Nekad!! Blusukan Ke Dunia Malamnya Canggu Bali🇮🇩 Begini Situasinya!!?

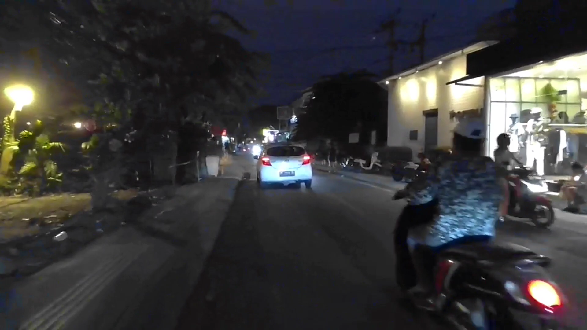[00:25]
Oke, di video kali ini saya berada di Jalan Raya Pantai Batu Mijan.
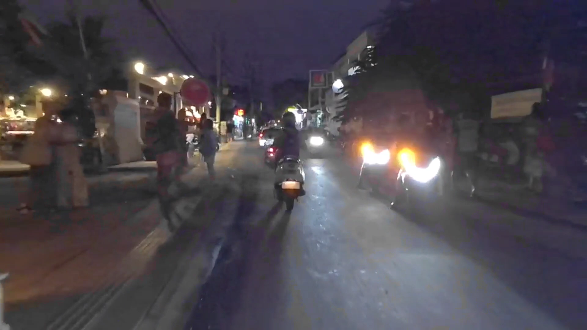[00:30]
Hari ini atau saat ini saya mau mengajak teman-teman semuanya
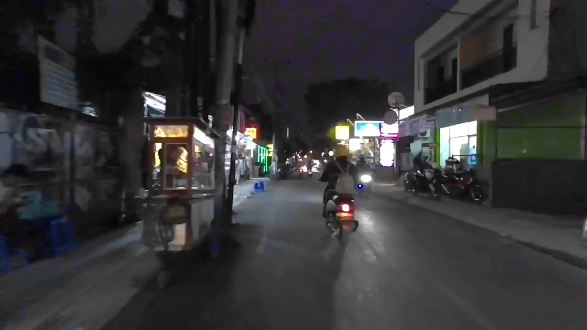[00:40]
Dan perjalanan kita mulai start dari Jalan Pantai Batu Mijan Canggu. Oke, teman-teman ikuti terus videonya. Kita lihat sama-sama seperti apa situasi dunia malamnya Canggu Bali.
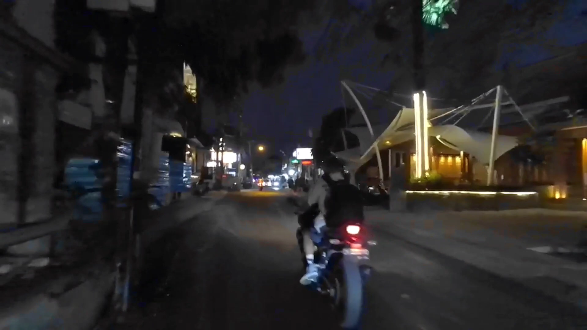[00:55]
Dan di kanan kiri jalannya ini cukup ramai sekali restoran-restoran dan juga villa-villa, guys. Kafe-kafe di sini cukup ramai sekali. Dan tempat oleh-oleh juga salah satunya ini dia ada di depan.
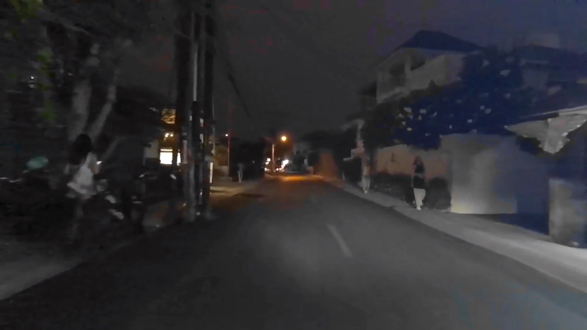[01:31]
Bolehnya yang berjalan kaki cukup ramai di sini.
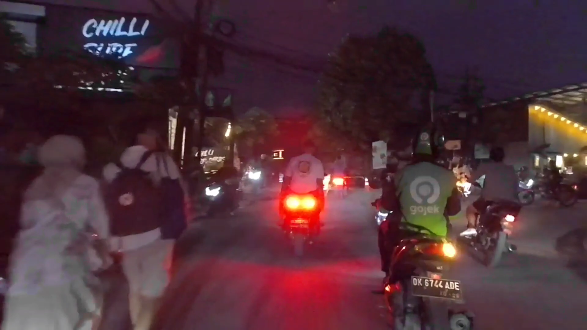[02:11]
Kalau lurus ini ke Padang Linjong dan kita ambil arah kanan menuju ke Jalan Raya Pantai Batu Bolong.
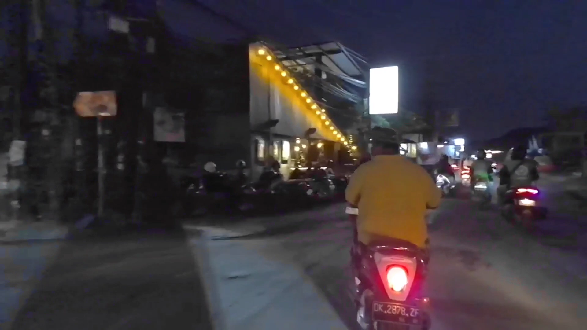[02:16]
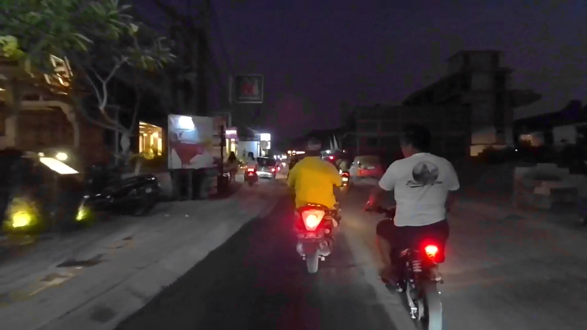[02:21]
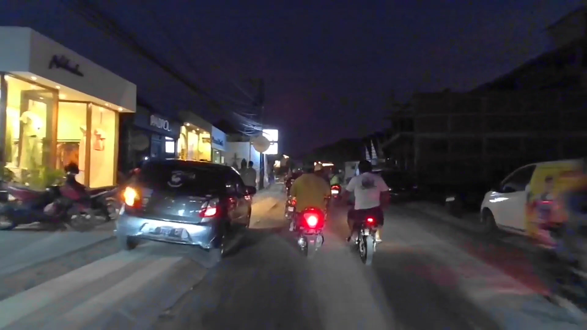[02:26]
Di sini proyek-proyek juga cukup lumayan ramai, guys.
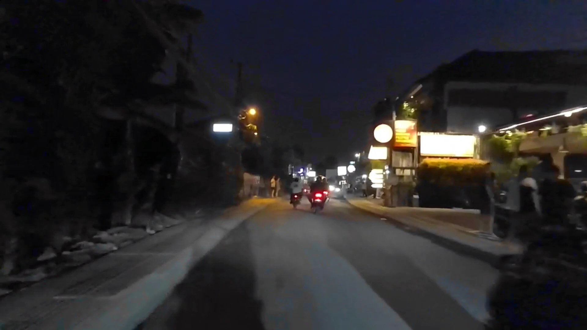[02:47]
Tempat-tempat massage atau spa di sini juga cukup ramai.
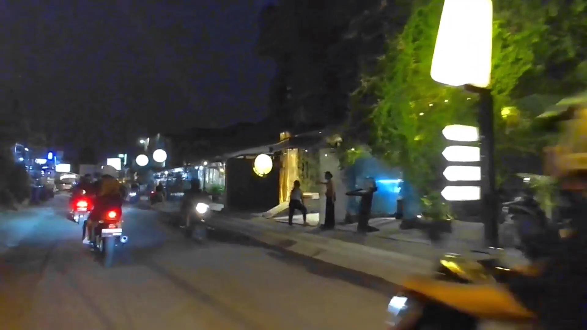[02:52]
Ada Takukasa Cafe, ada Gelato Jedi.
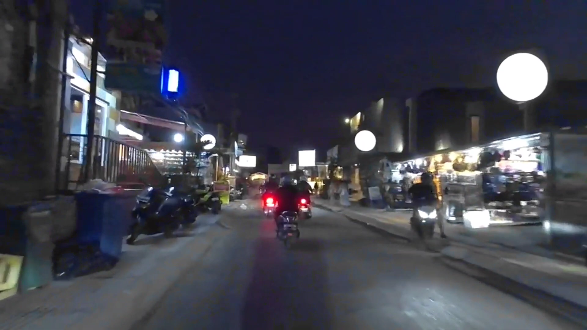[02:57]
Oke, ini dia situasinya di sepanjang Jalan Pantai Batu Mijan Canggu. Kanan kirinya ini adalah tempat-tempat restoran, cafe dan juga toko-toko pakaian, guys. Ini dia.
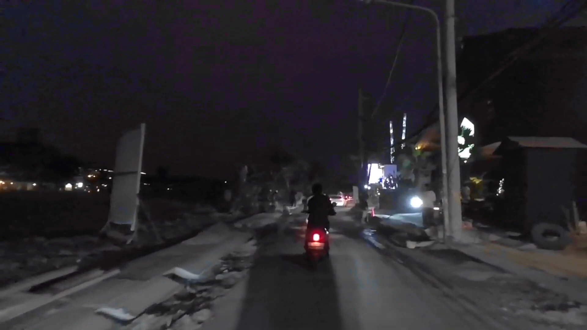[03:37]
Apalagi kalau malam karena begitu nggak terlihat ininya, pasir-pasirnya
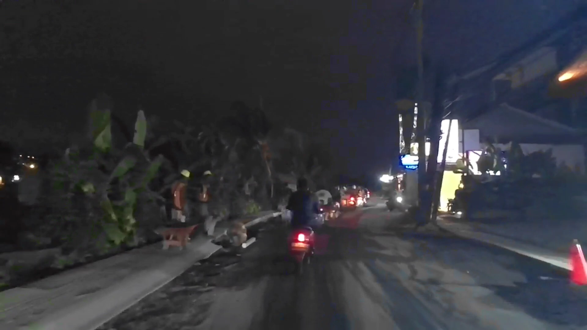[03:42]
dan aspal-aspalnya juga masih cukup banyak pasir karena masih proses pembangunan di sini.
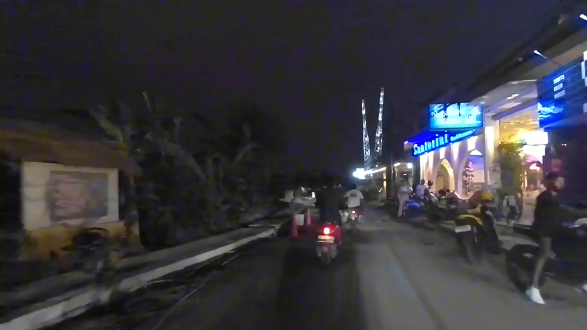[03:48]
Ini pemasangan gorong-gorong masih belum selesai.
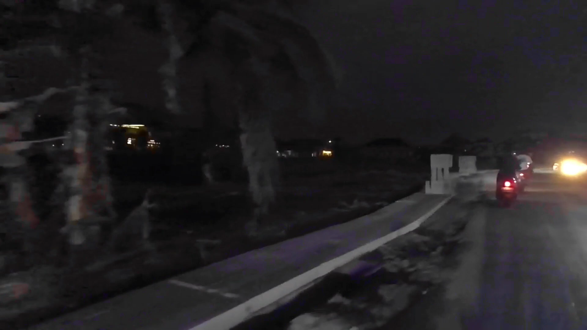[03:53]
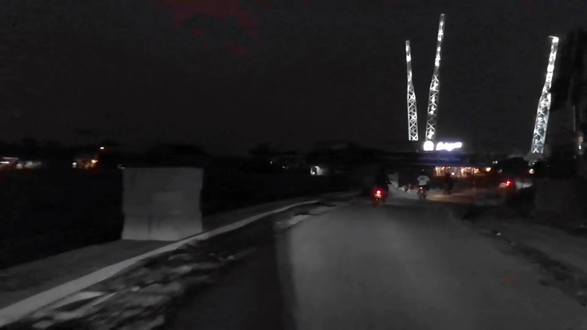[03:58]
Sepertinya jalannya dilebarin, guys.
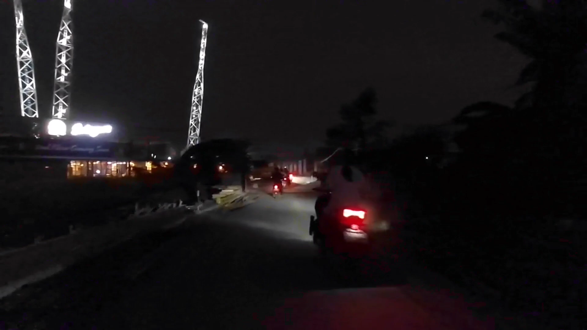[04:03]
Jadi nantinya kalau udah jadi agak lebar nih jalannya. Dan di depan kita sudah berada di apa nih namanya, swingan.
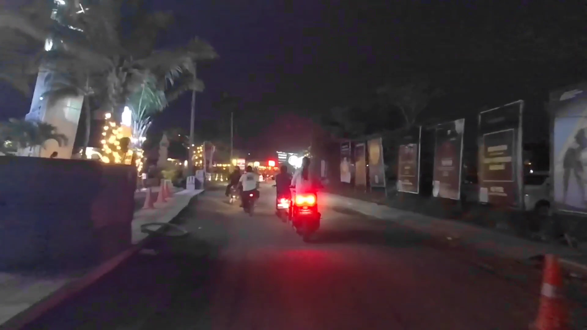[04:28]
Jadi hati-hati, guys, kalau misalnya lewat sini karena jalannya banyak dengan pasir.
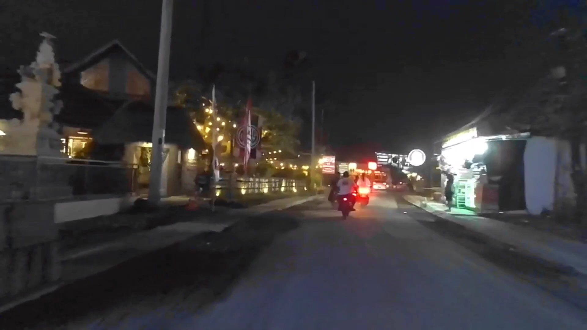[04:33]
Oke, ini di depannya Dius. Ini adalah salah satu restoran yang cukup terkenal di Canggu.
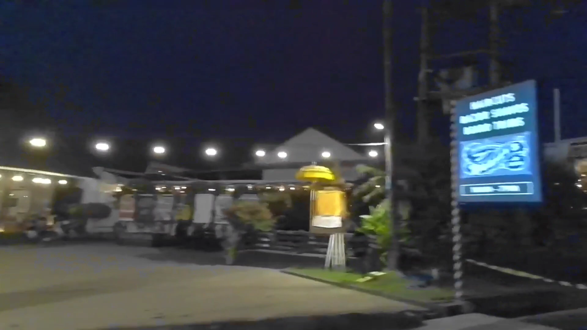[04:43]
Dan juga di sebelahnya ada Luigi's. Ini dia.
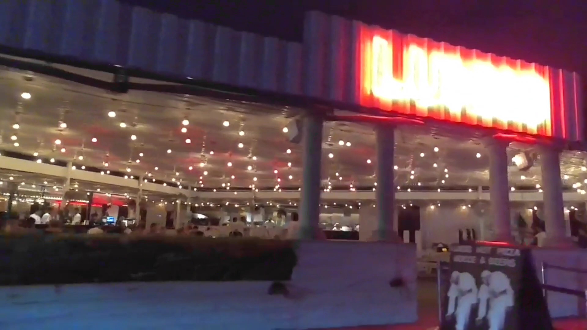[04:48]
Cukup ramai situasinya di dalam dengan orang-orang yang dinner atau makan malam.
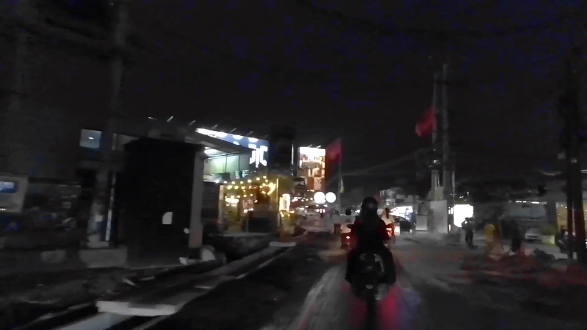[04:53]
Nah, oke, di sini ada pertigaan. Kalau kita belok kanan ini ke arah jalan